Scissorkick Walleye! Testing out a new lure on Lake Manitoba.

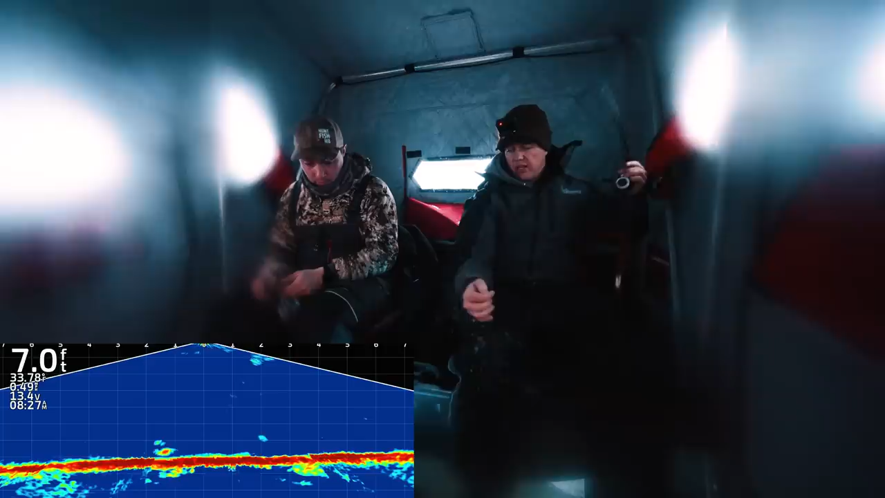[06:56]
On screen: depth 7.0 ft
We could get into some perch yet too. Ooh, there's a fish under me. Two fish on the screen, Kevin, this is good.
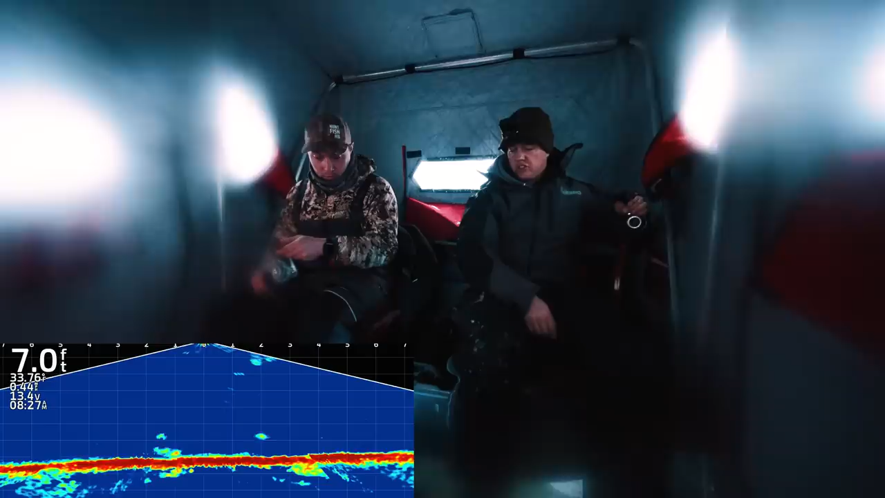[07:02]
On screen: depth 7.0 ft
That fish is so into you right now. Not huge though. That's all right. That was nice to be marking fish instantly. I got no bait on mine, but I got confidence with those little props.
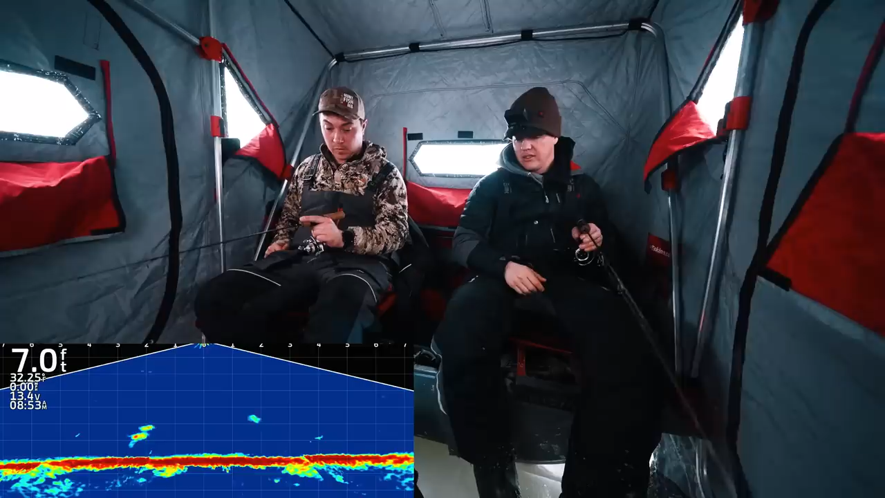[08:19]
On screen: depth 7.0 ft
Oh, he's just staring at it. Oh, he's just staring at it. Oh, no. That looks long. Yeah, that's a big fish. Oh, man. Oh, he's under me. Oh, yeah. Oh, yeah. Oh, yeah. Got him. Nice. That was sweet. No bait on the scissor kick.
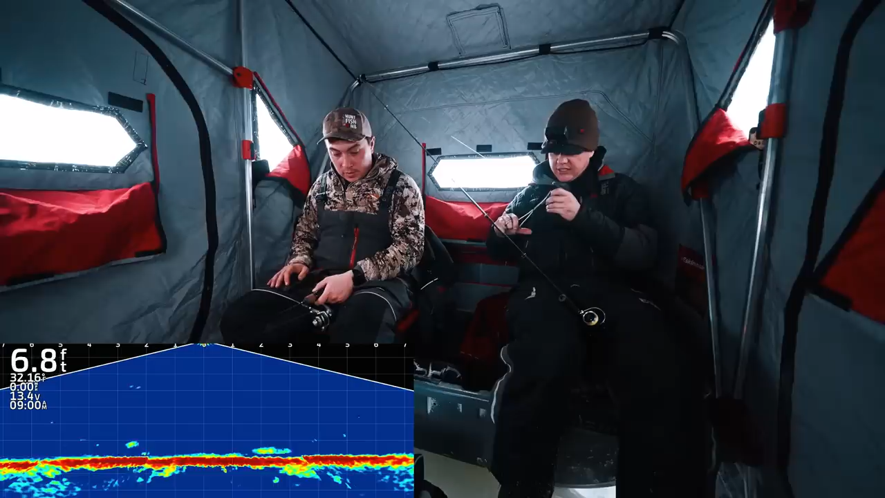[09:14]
On screen: depth 6.8 ft
I'm giving you a couple more seconds. You had your chance. You had your chance.
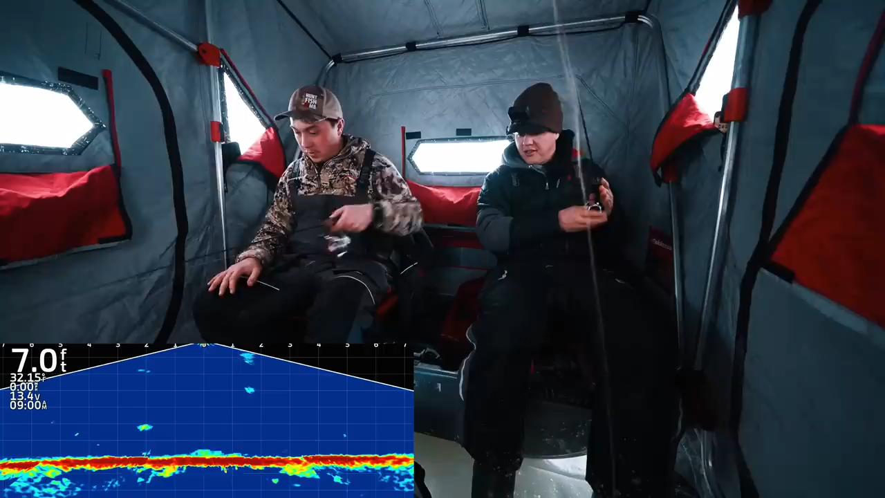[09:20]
On screen: depth 7.0 ft
Turn him around. Oh, Kevin, he's on. Oh, come back. Oh, what in the world? He didn't like, did you see? He just darted away 100 miles an hour. But what for? I don't know. My lure wasn't even close to him. And we had made so much noise before then. Yeah. That was weird. Maybe it was your lure dropping down so fast.
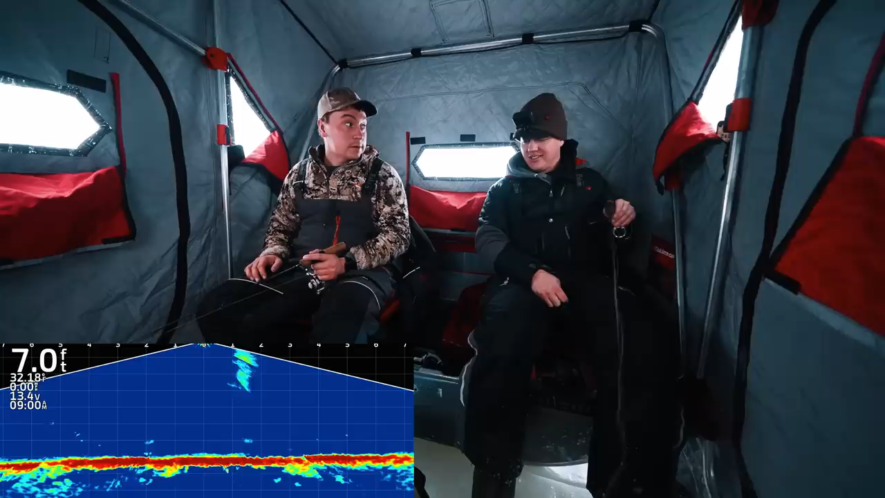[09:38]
On screen: depth 7.0 ft
That was a long fish that you just ruined. He'll be back. He's around.
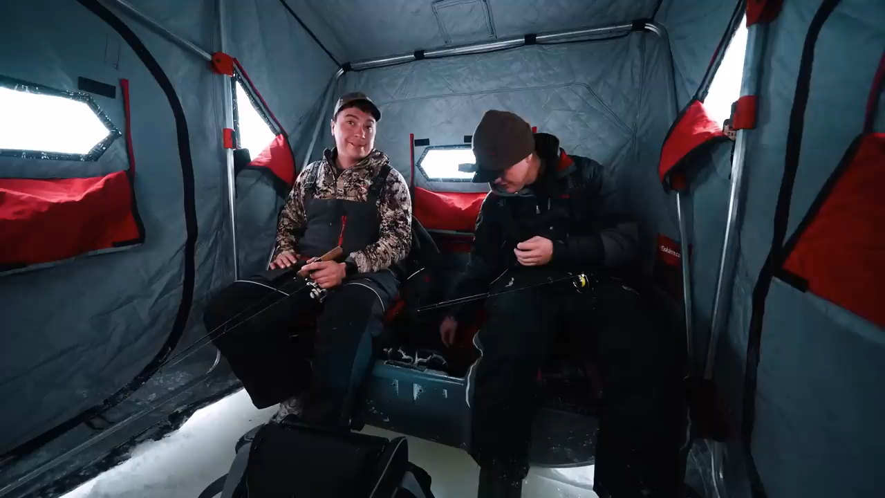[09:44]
Oh. Yeah. Oh, here we go. Oh, that's a fish. Look at that. Oh, yeah. Oh, no. Come on, come back. Still there. Oh, come on. Turn around. Please, come on. Oh, he's coming to you. Oh, there's two fish. Oh, Kevin.
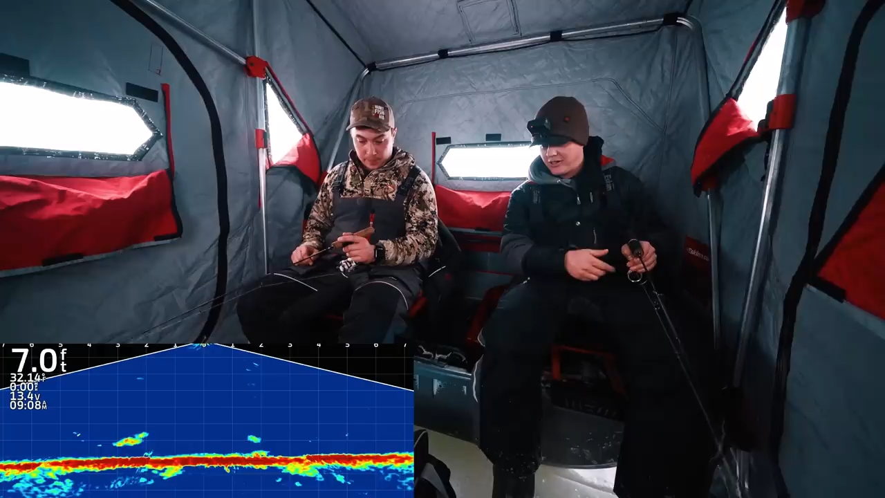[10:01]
On screen: depth 7.0 ft
Oh, we're going to double up here. Look at this. Yeah, he's on me.
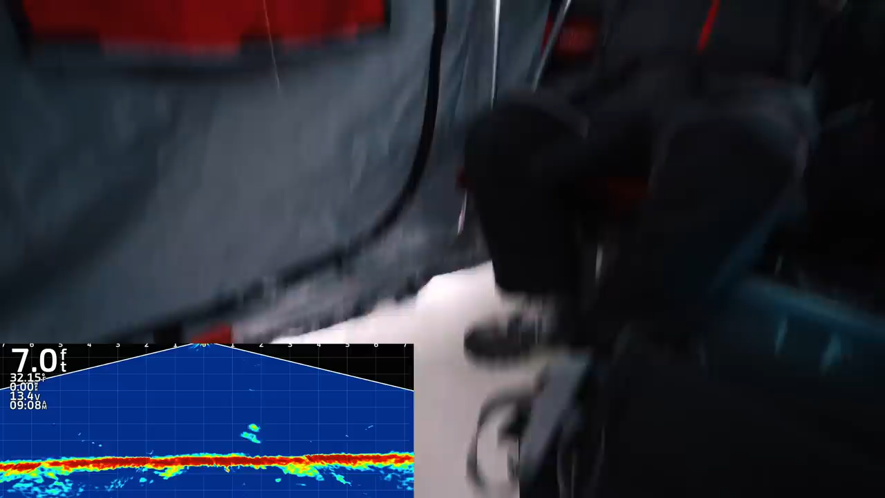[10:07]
On screen: depth 7.0 ft
Ooh, that's a nice fish, Kevin. Not that nice.
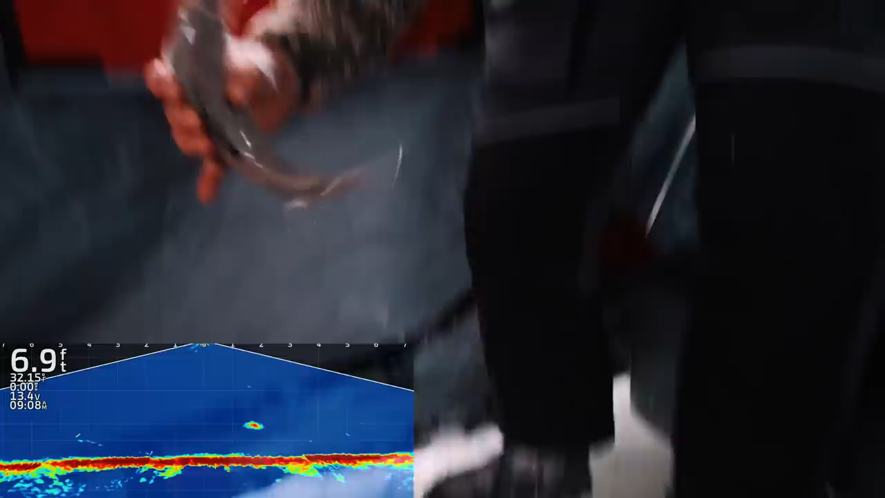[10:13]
On screen: depth 6.9 ft
Double up. Oh, I'm so close to doubling up. All right, you can, well, we're going to keep that one. But that was so close to doubling. Oh, here he comes.
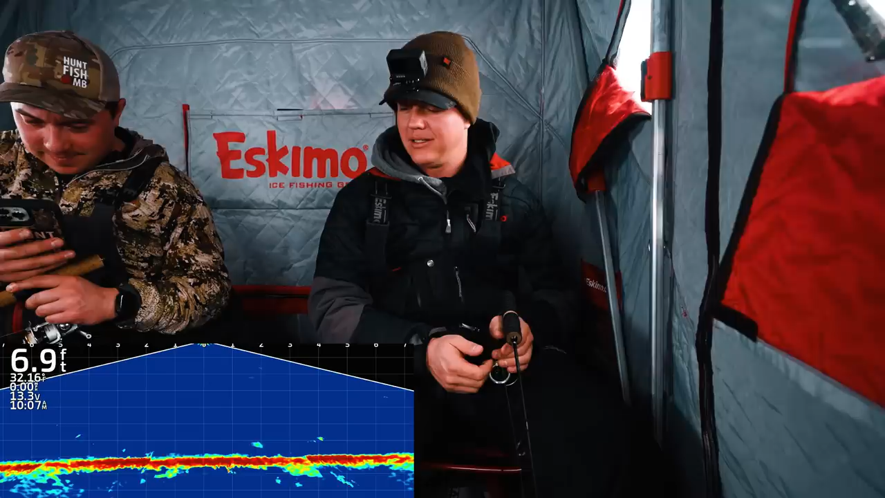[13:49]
On screen: depth 6.9 ft
Fish all over you. Big mark. Is that a mark?
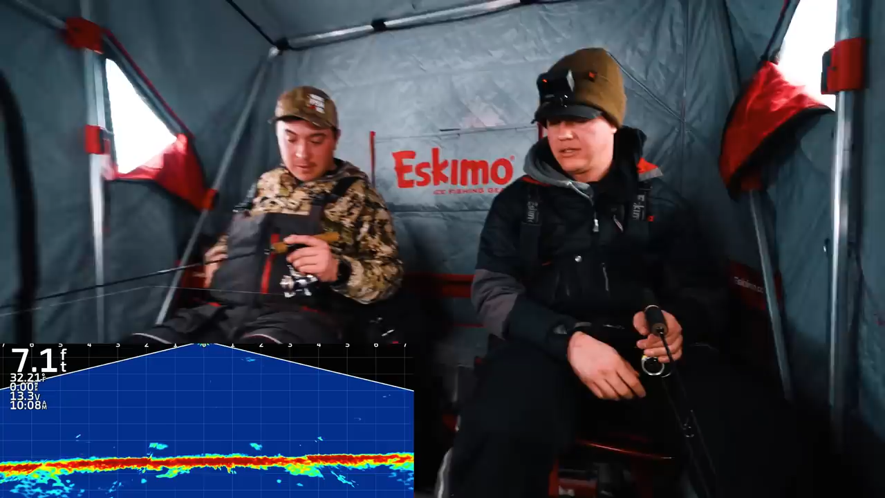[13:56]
On screen: depth 7.1 ft
Yeah. Oh, get serious. Lift. Up. Get it. Yeah.